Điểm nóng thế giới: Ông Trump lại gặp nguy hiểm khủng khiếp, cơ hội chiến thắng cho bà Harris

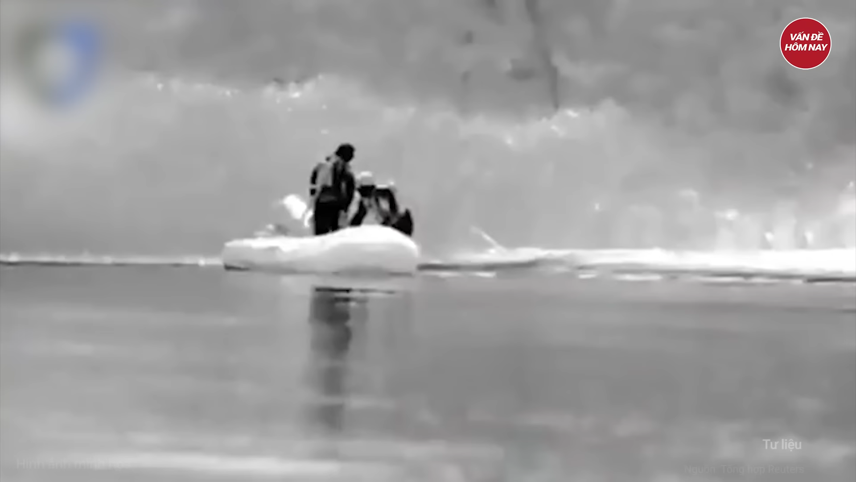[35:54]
Những binh sĩ Ukraine vượt sông bằng
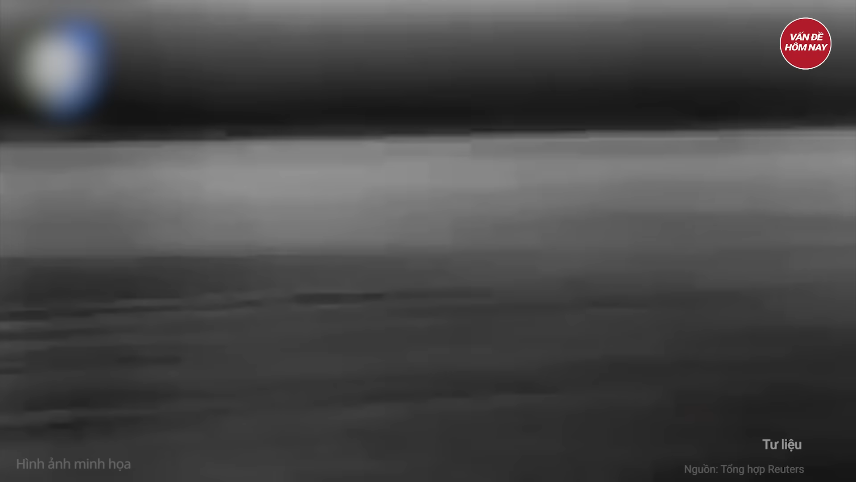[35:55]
thuyền đã trở thành
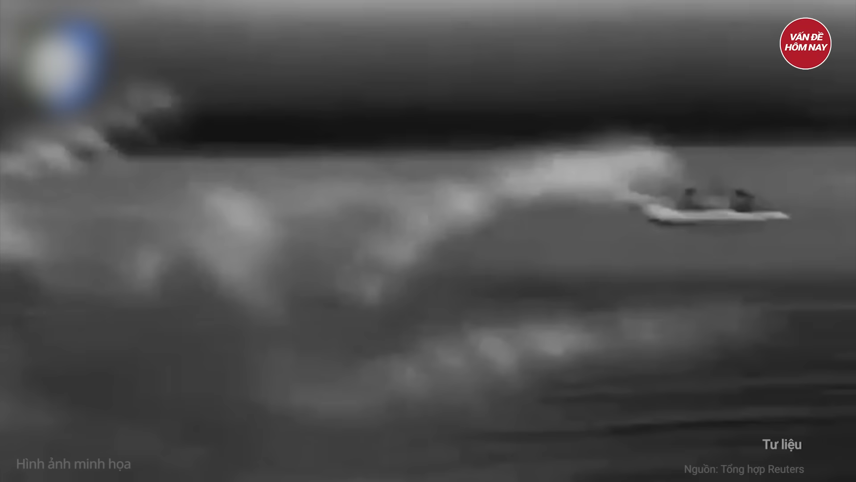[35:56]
mục tiêu tấn công dễ dàng của máy bay không người lái và súng cối của Nga
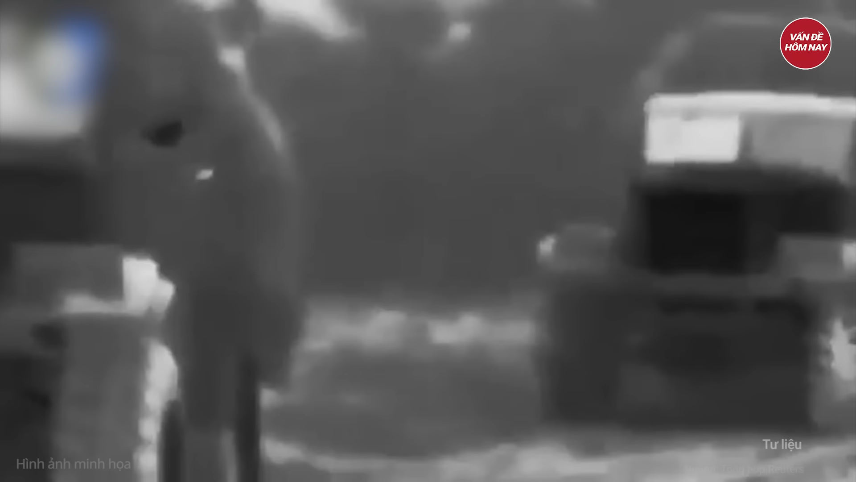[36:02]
Khi đổ bộ lên bờ đông họ không còn nơi nào để ẩn náu
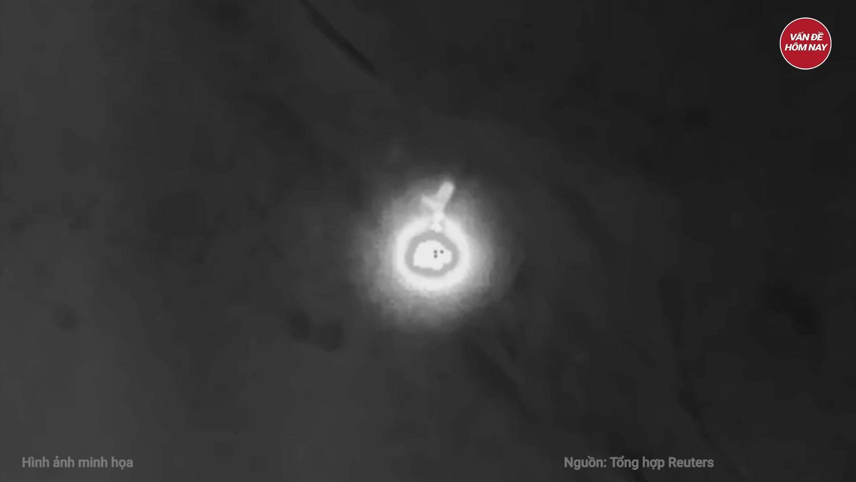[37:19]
hiện xe chở đạn kiêm bệ phóng và radar Tela
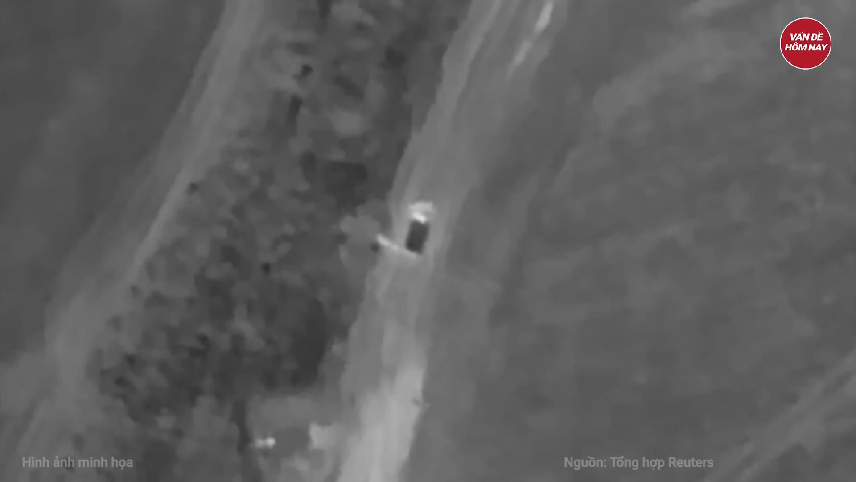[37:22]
của hệ thống phòng không Buk M1 Nga gần một dạng cây tại tỉnh miền nam Zaporizhia Xe Tela sau đó di chuyển vào bên trong dạng cây
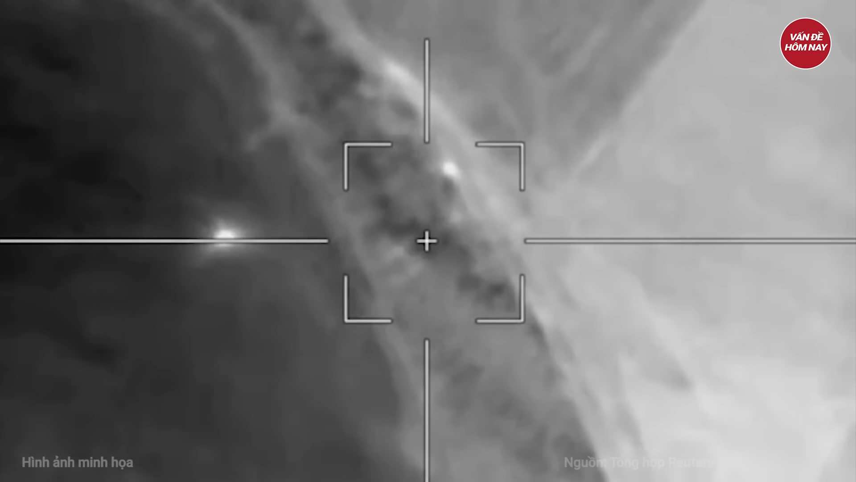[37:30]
được cho là một điểm tập kết đã được ngụy trang của lực lượng phòng không Nga
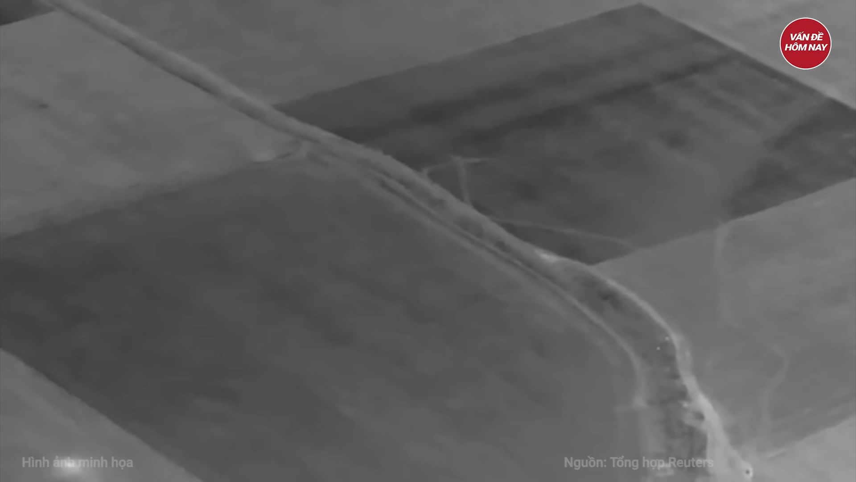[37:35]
UAV Ukraine chuyển tọa độ mục tiêu để pháo binh Ukraine tung đòn tập kích Đòn đánh đã kích hoạt nhiên
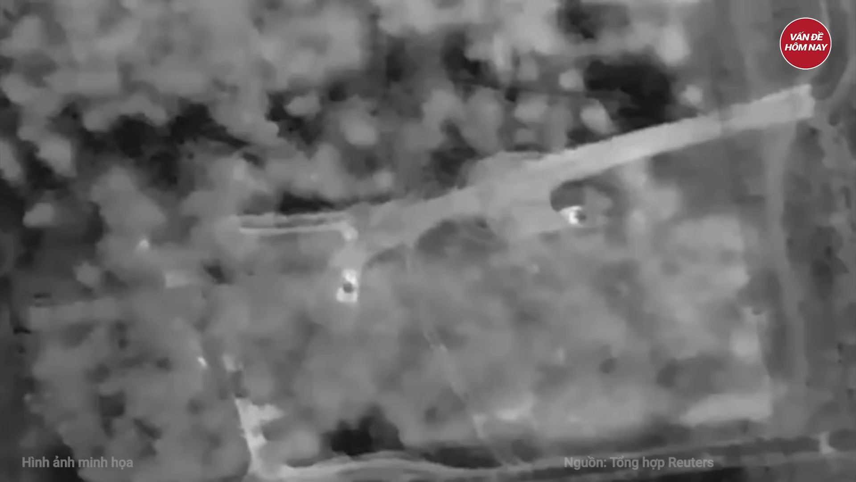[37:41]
liệu của tên lửa phòng không trên xe Tela tạo ra vụ nổ lớn và đám khói dày đặc có thể nhìn thấy từ xa khiến khí tài này bị phá hủy hoàn toàn
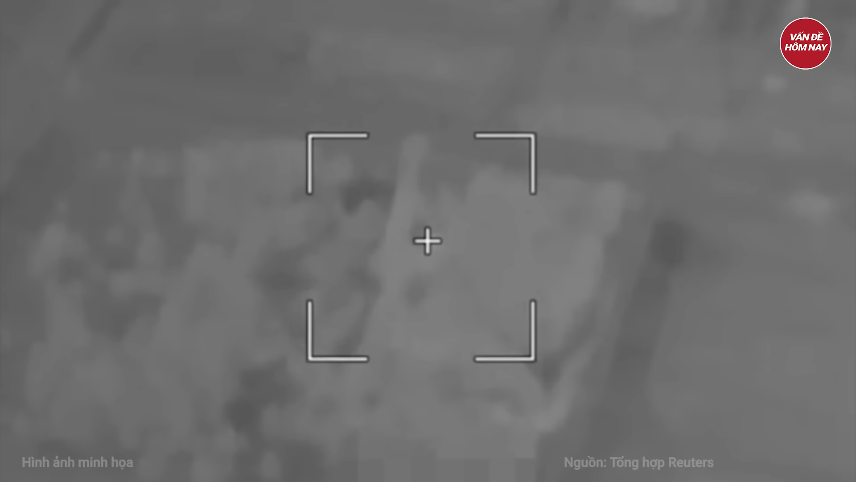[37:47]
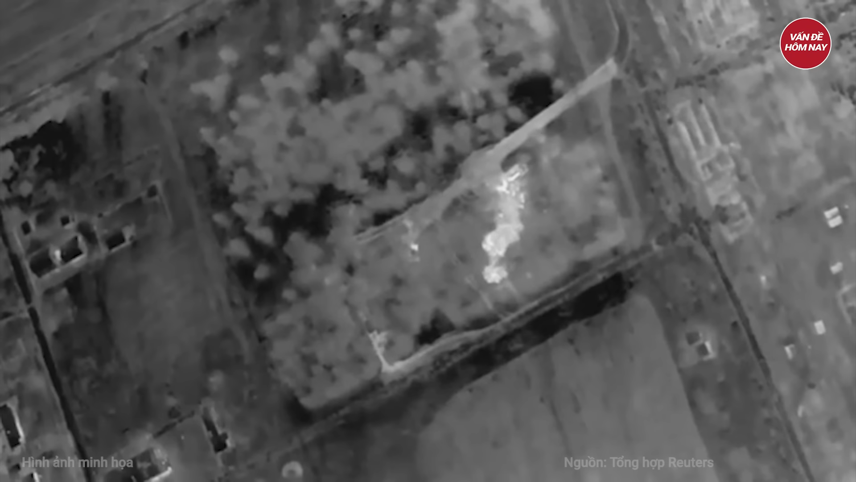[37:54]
trường thêm một hệ thống phòng không Buk M1 của đối phương bị phá hủy Cơ quan này không đề cập loại đạn nào đã được sử dụng Sau nhà báo chiến trường Ukraine